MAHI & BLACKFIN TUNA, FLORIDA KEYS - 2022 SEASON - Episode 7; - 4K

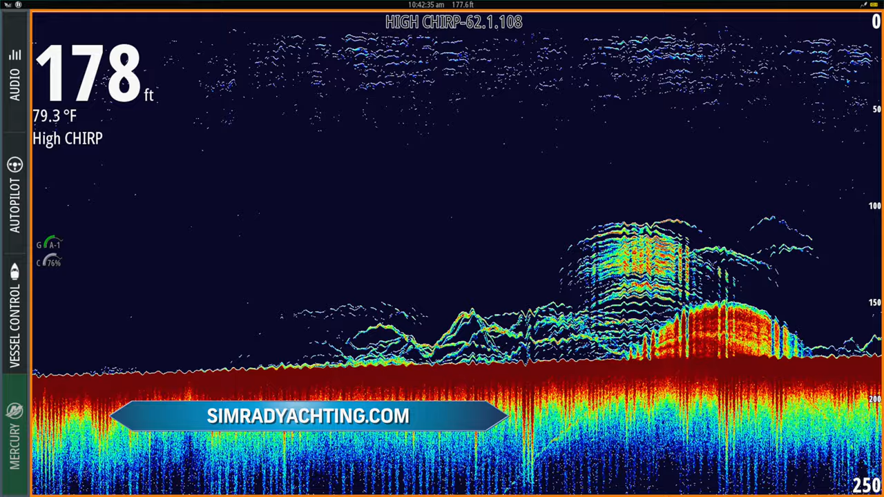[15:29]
On screen: water 79.3°F
My Simrad's utilize chirp-enhanced transducers to help uncover life within the water column.
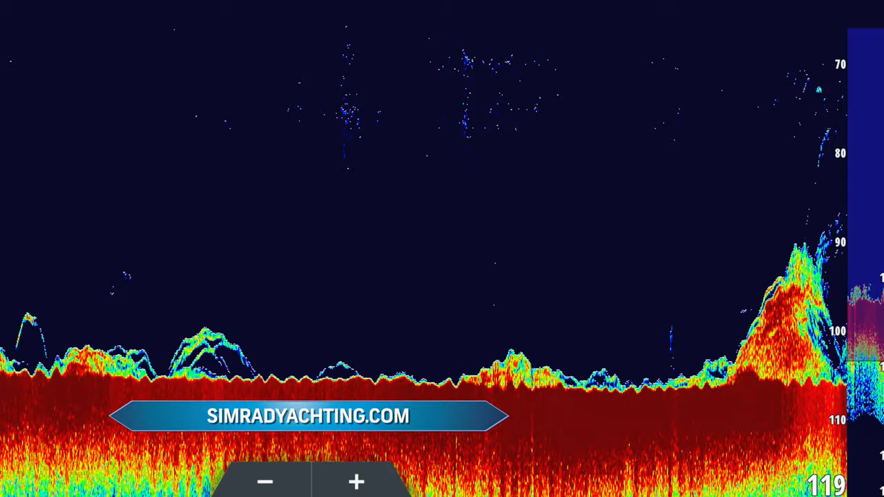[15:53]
This yields much greater target separation and highly detailed bottom readings. It's unparalleled when searching for bait, game fish, and even scrutinizing the makeup of bottom and any wrecks.
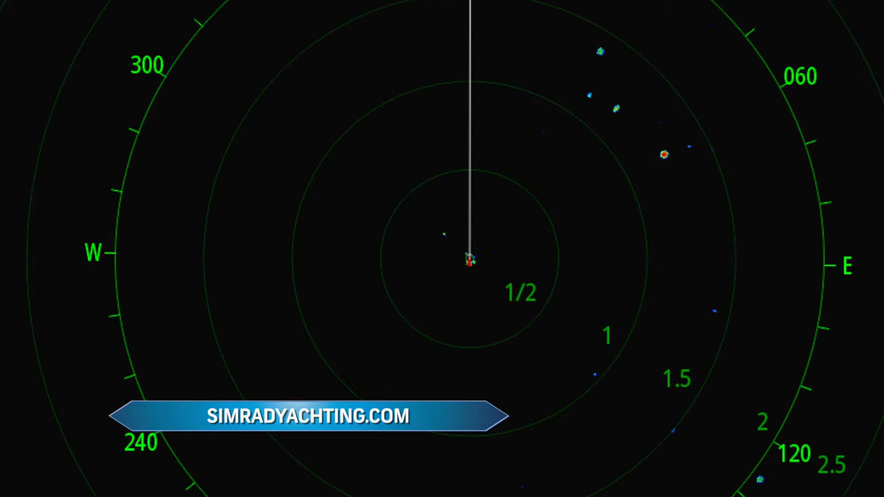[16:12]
We'll usually set the radar's outer range around the 3 or 4 mile limit, so we can get to any working birds before they dissipate.
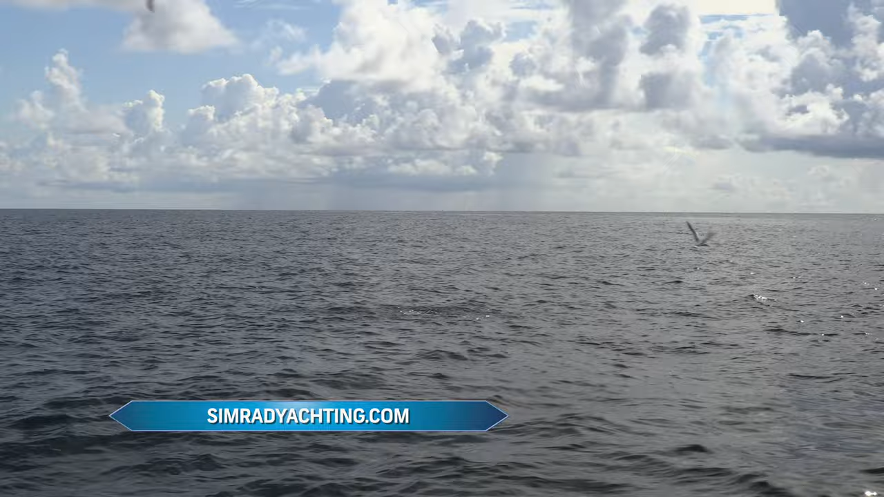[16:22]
In our case, diving birds often translate to dolphin and tuna.
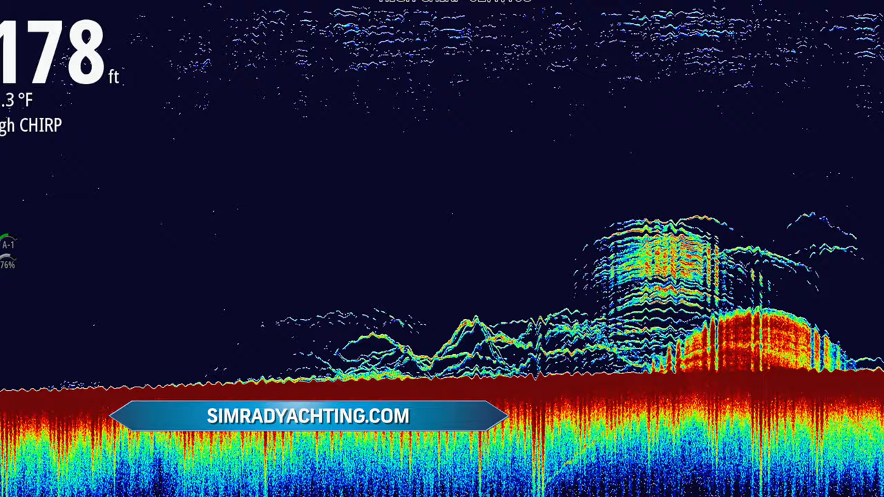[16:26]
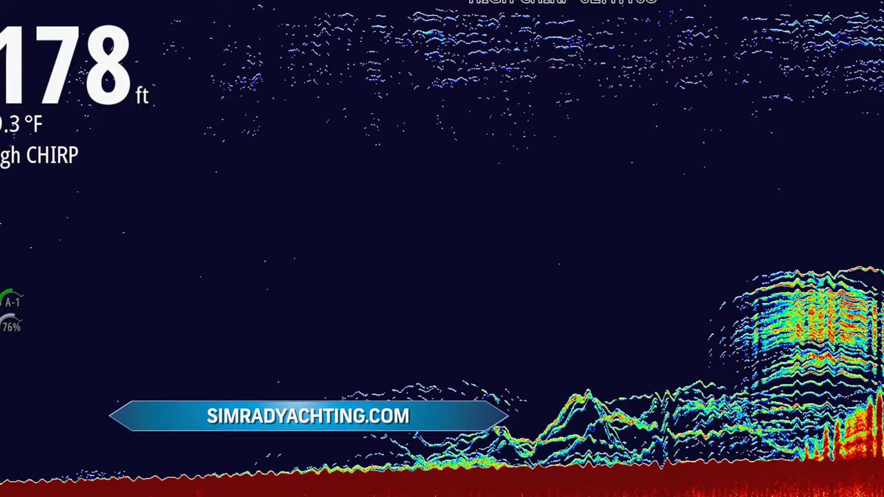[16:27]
Add in water surface temperature readings and a zoom feature for expanding sections of the water column,